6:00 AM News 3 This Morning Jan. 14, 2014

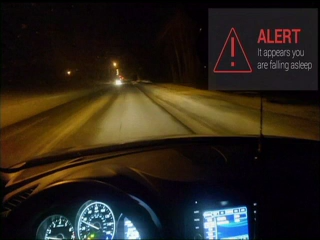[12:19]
Drive Safe issues an audio alert if users start to doze off and then provides directions to the nearest rest stop.